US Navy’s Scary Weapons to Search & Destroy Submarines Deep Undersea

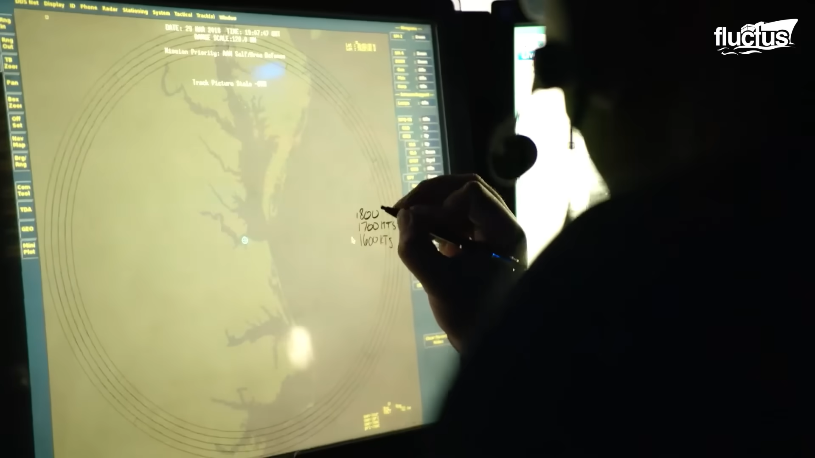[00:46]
or ASW, is to detect, track, and eliminate hostile submarines before they can enter friendly waters to conduct surveillance or launch attacks.